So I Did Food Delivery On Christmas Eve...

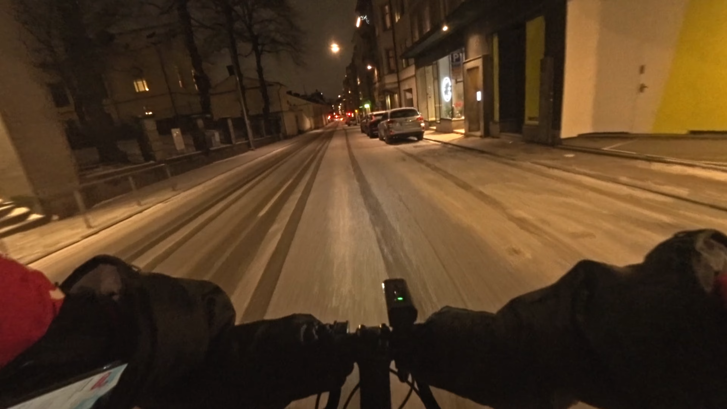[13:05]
you know you'll see what i mean but um let's sit over there you know it's somewhat of a distance i think it'll take us maybe 10 minutes at least of cycling so yeah let's keep on going all right so we're approaching the king's park from here we turn left and cross the bridge over to the old town island once we drop this off though i do wonder what comes
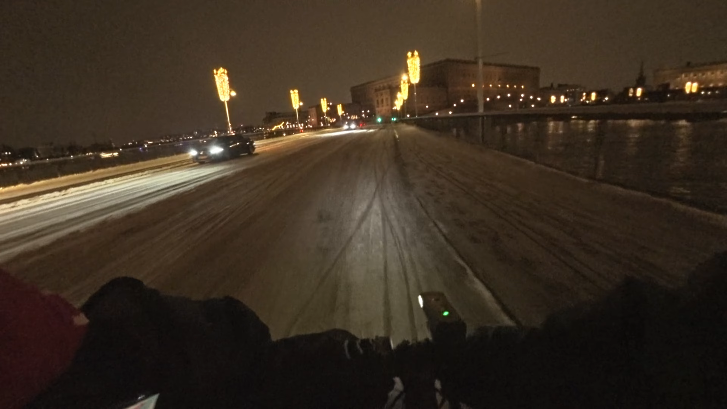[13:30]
next will there be any more orders or will this be a singular one for us today you know i guess we'll find out for now let's keep on moving so as you can see the main road goes straight and up what we're gonna do is go around that and stick to the waterfront which stays level until the very end there's
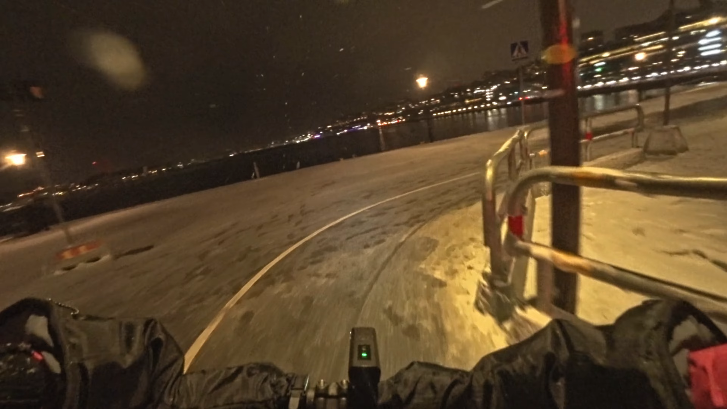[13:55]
no way to avoid climbing up but you can you know kind of delayed so that's what we're gonna do all
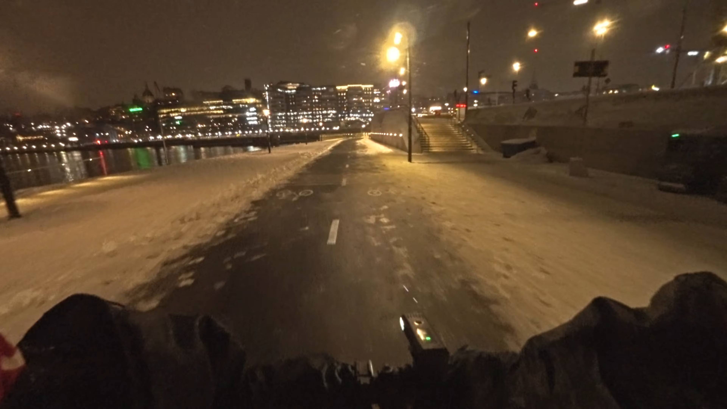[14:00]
right time right now is 8 p.m i'm not sure if you can see that but that digital display says that it's minus six kind of hard to tell who is correct to you know to the temperature reading but it is certainly not the day to go to the beach i'll say that much and yeah 8 p.m means that there's
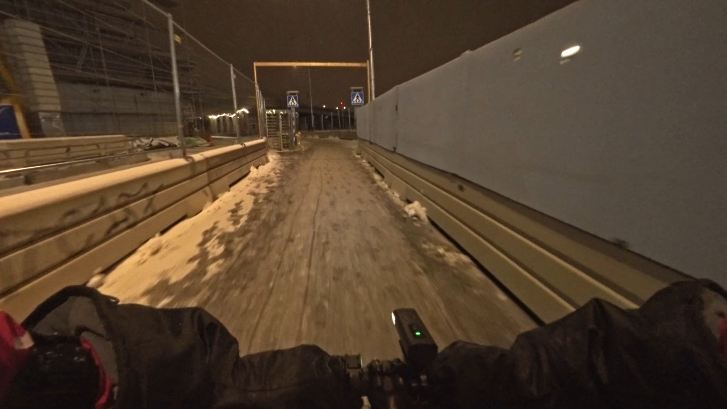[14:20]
an hour and 45 minutes remaining of today's shift
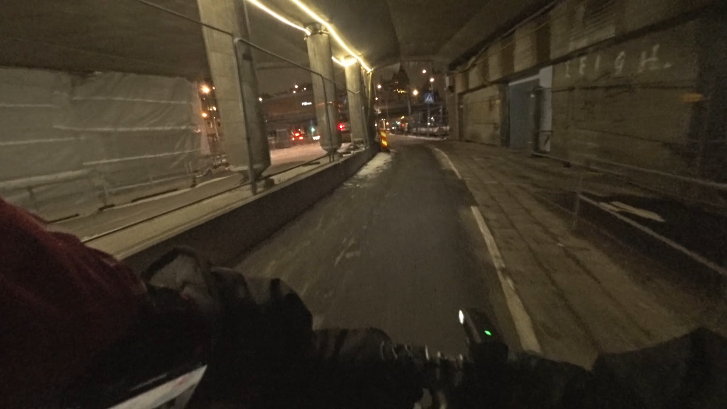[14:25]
look at this nice little view guys i think a couple of weeks ago this
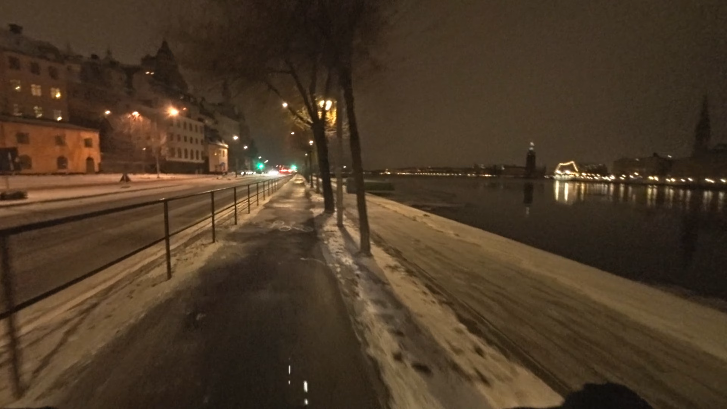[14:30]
whole waterway was kind of frozen over we had a quite a few days in a row of like minus temperatures so right now it's kind of like somewhere in between all right so we're turning up ahead and starting to climb and in fact if you can see the cliff side on my left we're gonna you know pretty much make our way up there somehow so that's the next part of the plan
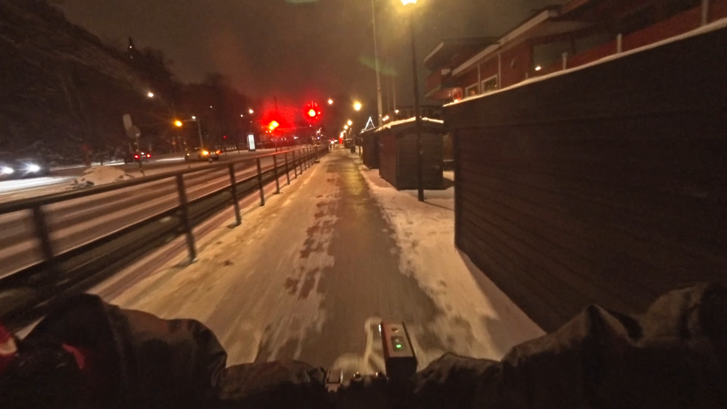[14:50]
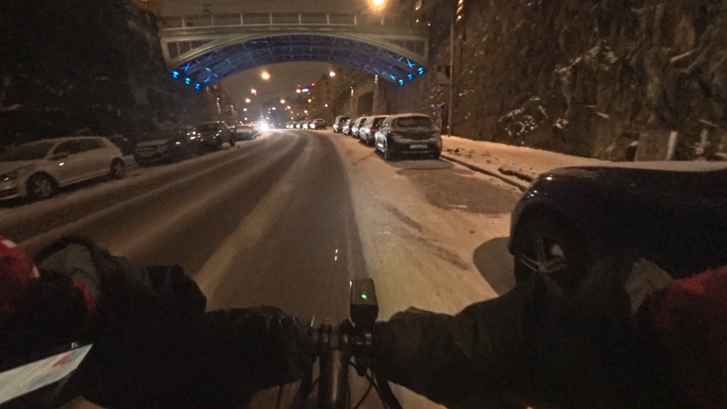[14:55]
well i gotta say boys it certainly feels nice to have a little bit of engagement when you're just like walking around and doing nothing man it's very slow and it's terribly uneventful you know so we're about 80 percent of the way there we're gonna turn left and climb up a little bit more all right so i just checked the map it is through here i got a little bit confused but um we gotta turn onto a little side alley at the very end oh i think we actually have delivered to this address in one of the previous videos yeah not too long ago all
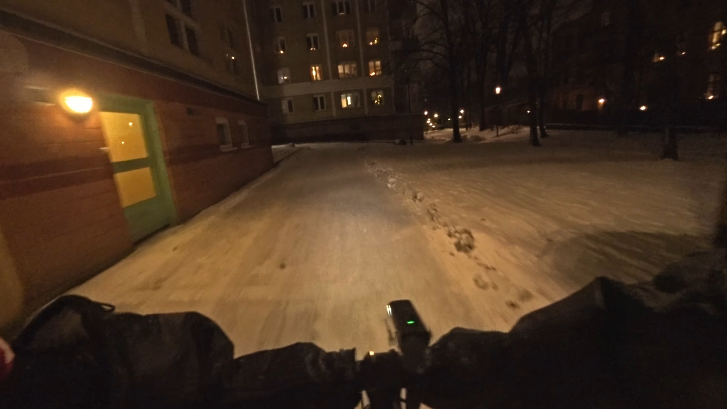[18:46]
so as you can see this whole pathway goes under a couple of roads and just bypasses any traffic and so really really nice discovery i've only started to use this route you know maybe a couple months ago to
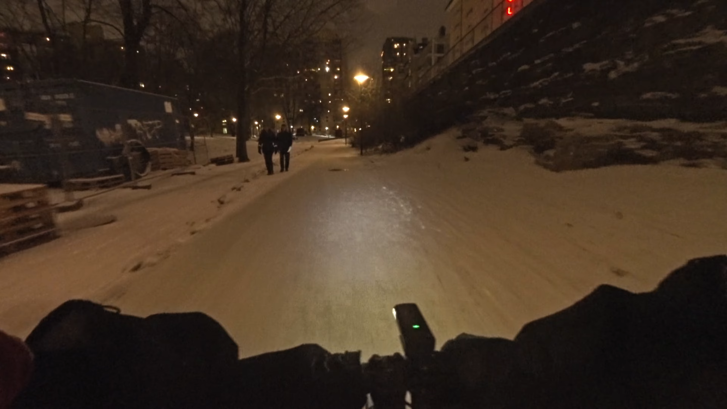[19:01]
be honest so it's uh fairly fresh in my repertoire and so it brings you to this old green park up ahead and we're just going to continue through the park towards the you know seaside opening and so yeah if we had an e-bike i think we would just absolutely fly through here but we are pretty quick nonetheless i think this route is also somewhat downhill so going in this direction is definitely quick also as you can see guys the snow
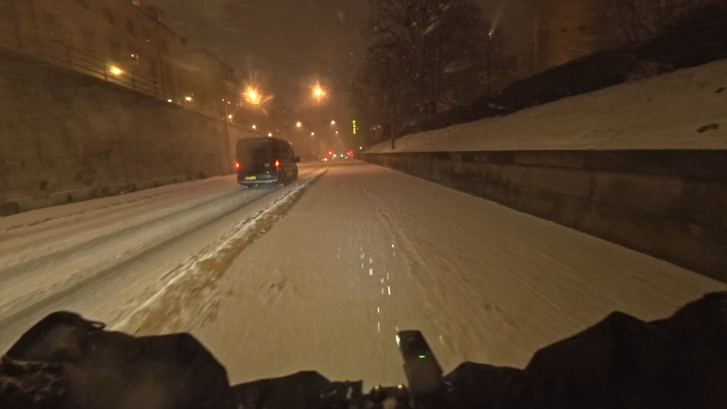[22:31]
out all right so restaurant the wine is located on the main shopping street called queen street i don't have a like direct path in mind but we are just gonna take the left side of the uh old town island and uh and continue towards the central station from there you know make a couple of uh twists and turns to get us to where we want to be you know there's a decent amount of snow boys i can barely keep my eyes open you know i'm squinting like crazy
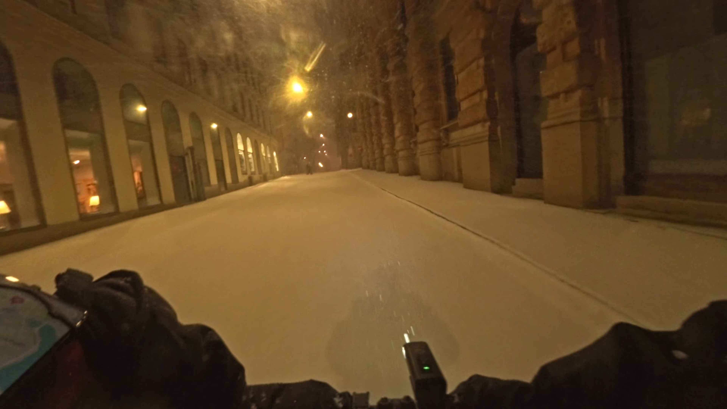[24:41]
and go for a couple more blocks but we're almost there all right here we are on the main shopping street it's looking pretty deserted like i said hopefully the restaurant is in fact open